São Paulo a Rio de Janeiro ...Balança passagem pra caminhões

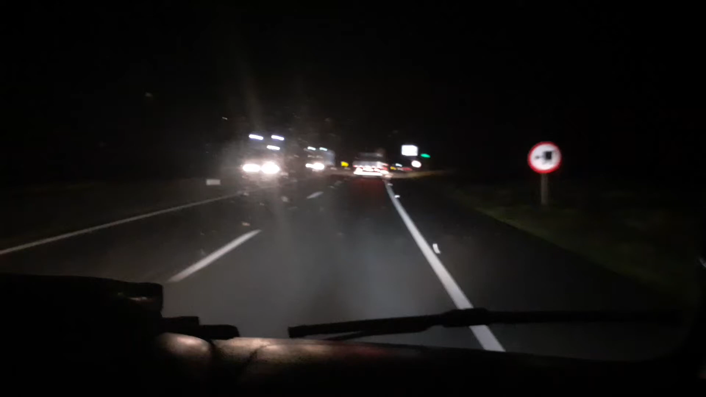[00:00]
Balança, chegando na divisa do São Paulo com Rio de Janeiro. Caminhonete não passa na balança, não vai passar direto. Todos os caminhões têm que parar na balança.